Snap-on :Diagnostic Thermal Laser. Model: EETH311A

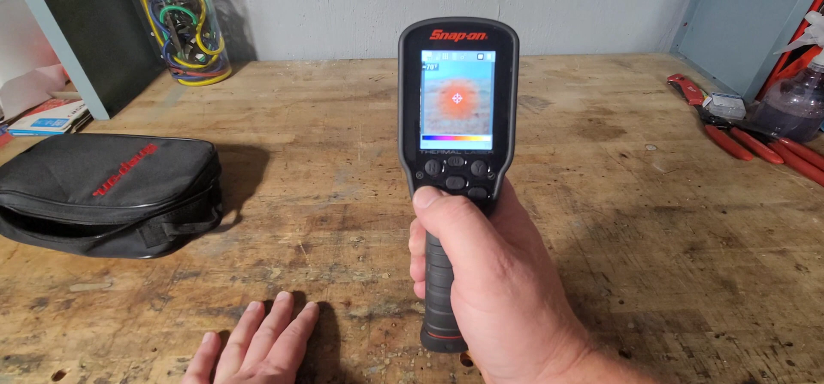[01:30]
So you'll press and hold, and you can see the degrees that it is now.
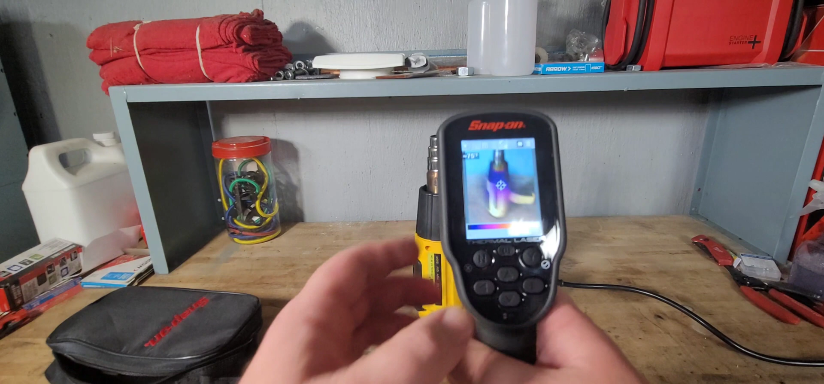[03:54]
And here is the thermal imager here.
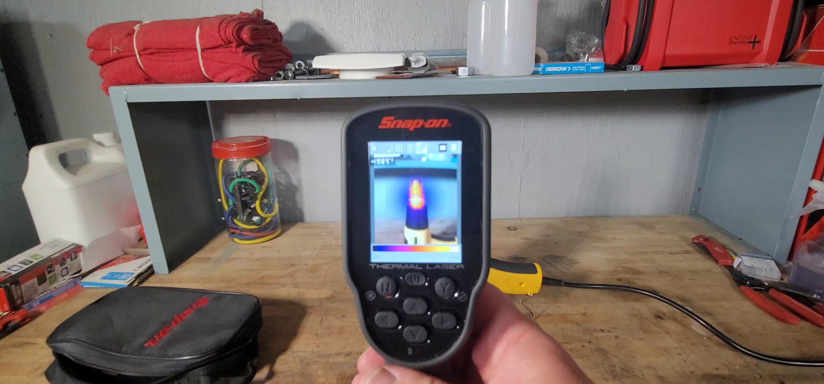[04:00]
As you can see, the tip is very hot compared to, say, my hand.
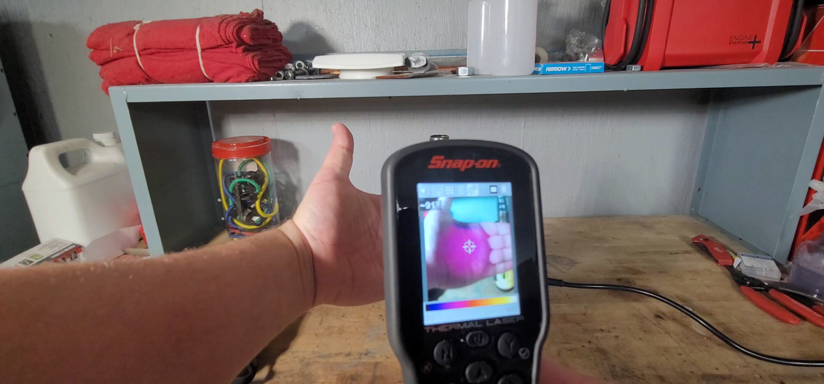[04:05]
You can see that it's in the, my hand is in the purple, which gives it about 70 or 80 degrees.
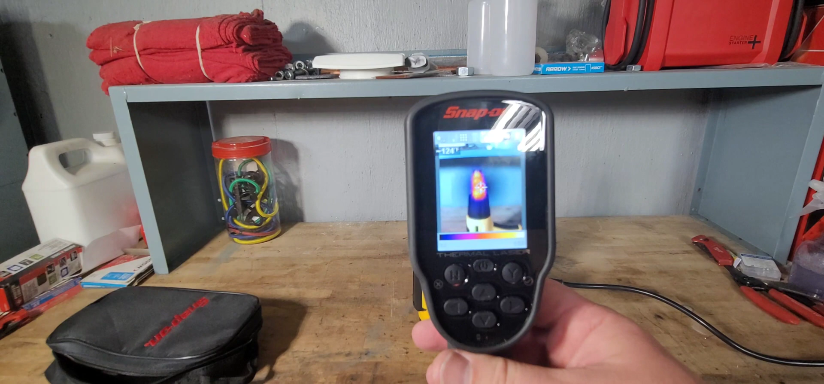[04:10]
As you can see here, that it looks like it's about, it's almost up to the orange here.
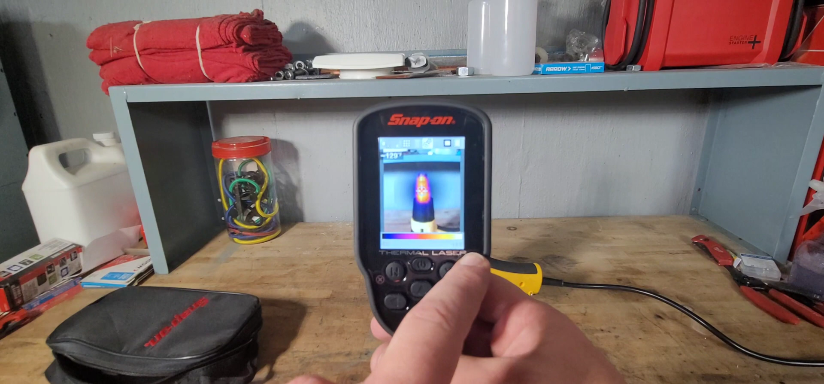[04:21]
And as you can see there, it's reading about 200 or so. It's kind of, kind of all over the place.